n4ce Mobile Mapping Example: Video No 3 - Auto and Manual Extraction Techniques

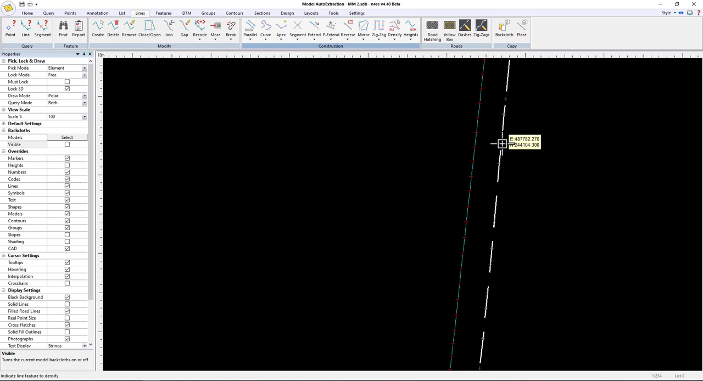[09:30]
So you can see we've got a lot more points, but we didn't actually have to manually digitize them. The densification tool can do that for us. So let's just check that in the 3D to see how it looks.
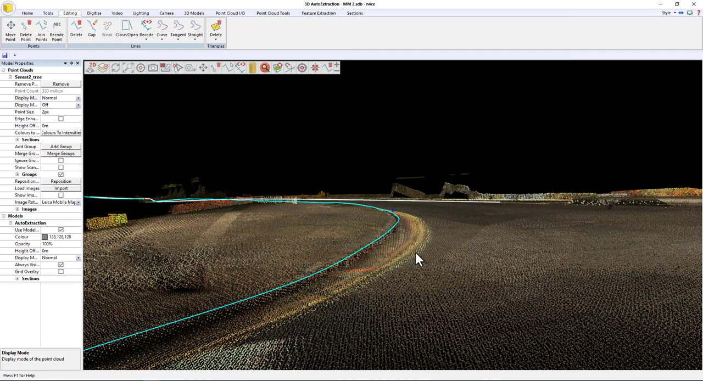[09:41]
That looks pretty good.
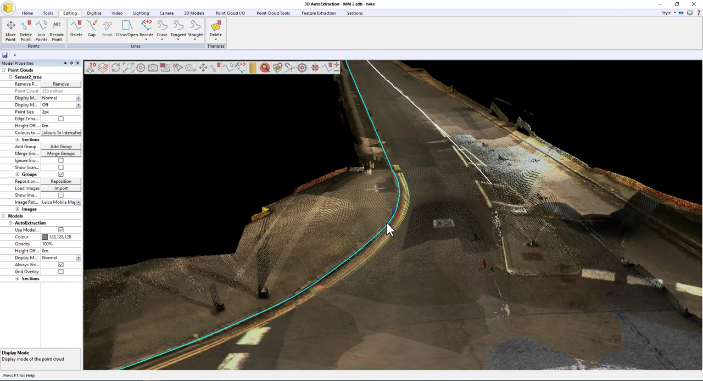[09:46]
And obviously then we can do the channel line just by paralleling it over. So that's lines, parallel, all, click the curb,
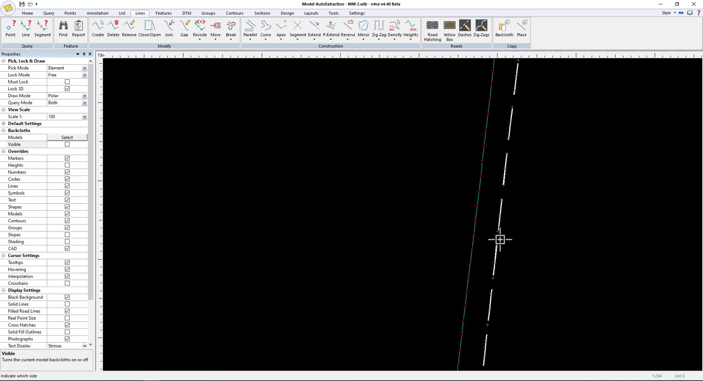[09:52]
click with its side, give it the code, give it the offset, and tell it how to calculate the height. using the lowest level.
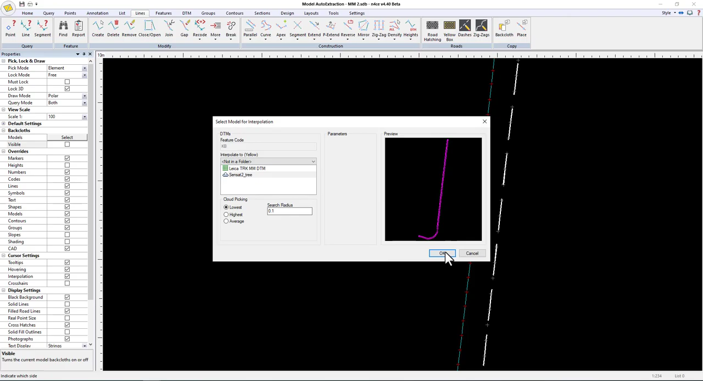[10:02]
Refresh the view, and there you go. So now you can see we have the channel line and the curb line created sitting on top of the point cloud, lining up perfectly.
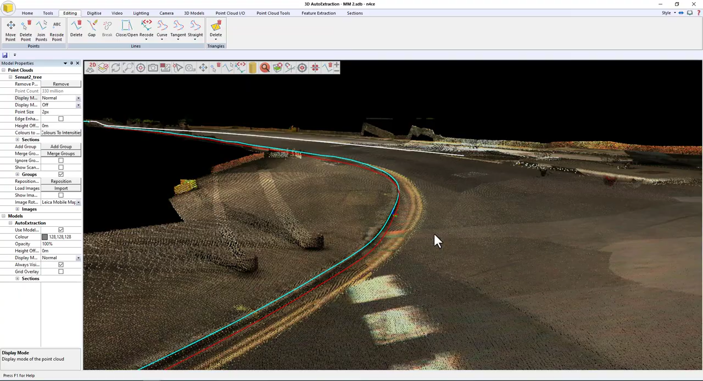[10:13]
So you can either digitize manually or you can use the auto extraction tools,
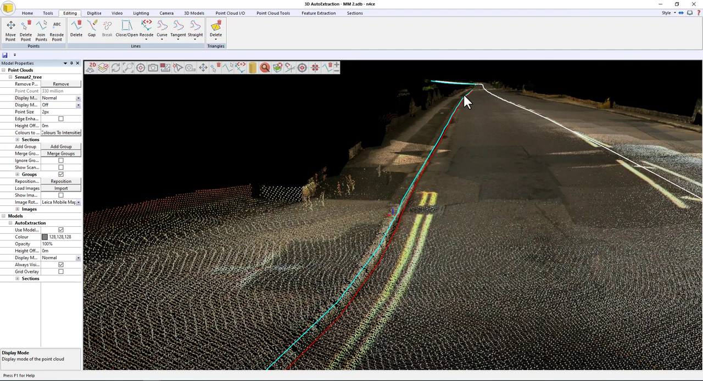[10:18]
but using a combination of both, large stretches could be auto extracted more quickly, but obviously for the tighter, more difficult sections, the tools in n4ce are quite adequate to do it manually, and you only need to do it once because everything else can be paralleled off.
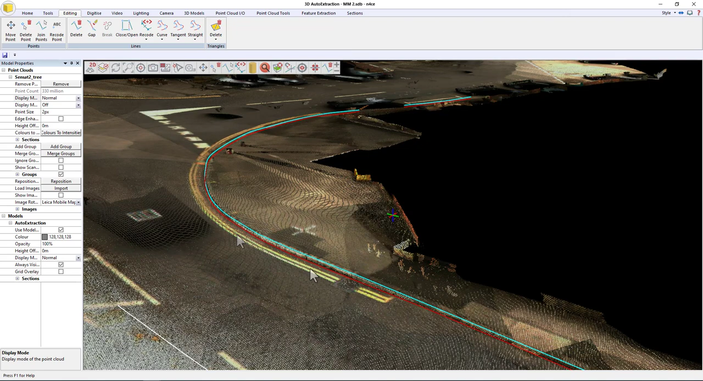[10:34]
For instance, here we have the double yellows, so let's just quickly demonstrate that again. Turn the image back on so we can see where we need to do the parallel.
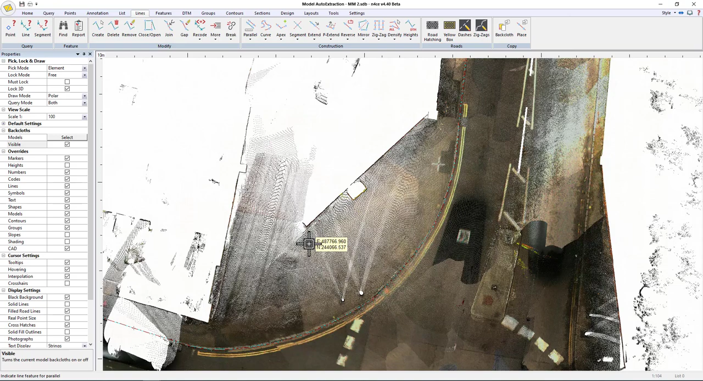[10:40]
Okay, so we need to insert a point here. So to do that, go to lines, apex, insert free,
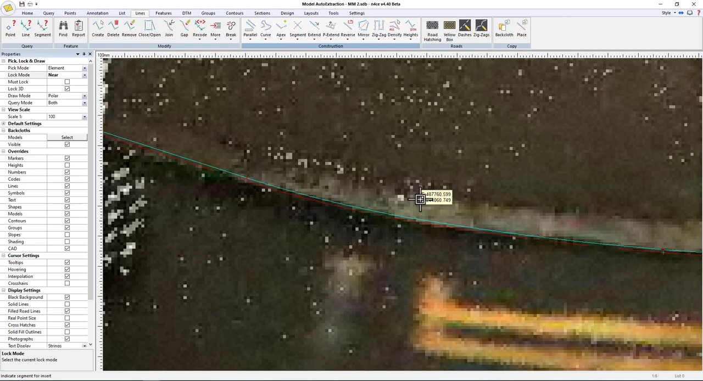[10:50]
and I'm going to click here. And just make sure we have one over the other end.
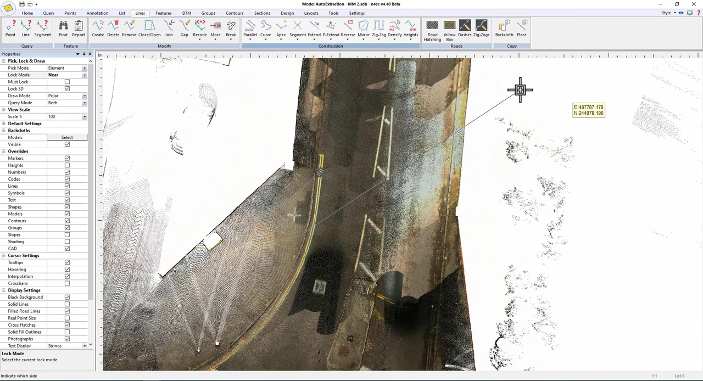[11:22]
So I'll say to here, and then we use the yellow line code.
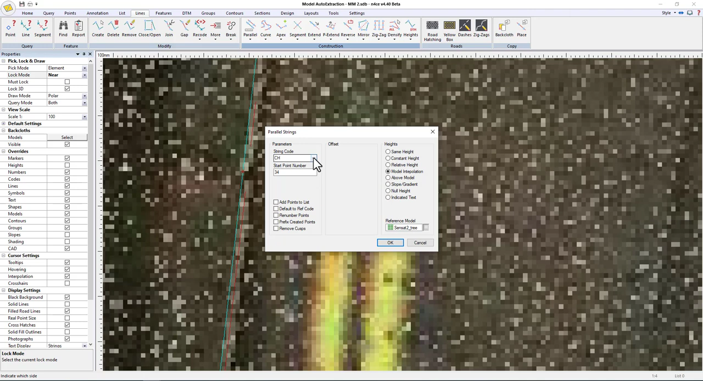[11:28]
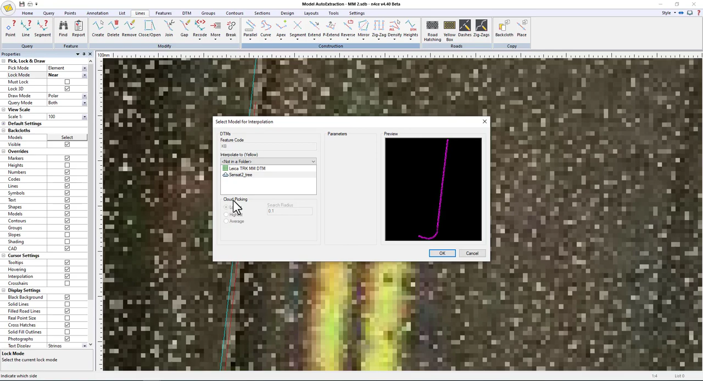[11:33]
Model interpolating lowest point. Okay. And obviously now we can just create the other one right next to it. So do parallel all this time.
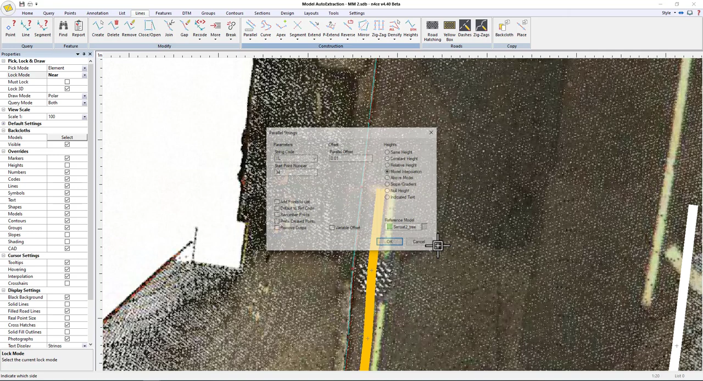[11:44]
150. There we go.
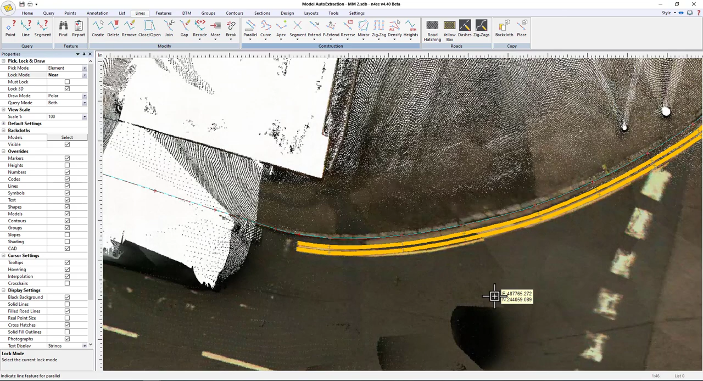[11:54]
Nice and easy when you have one stringer to use as a guide. Now we can move on and look at some of the more fine detail.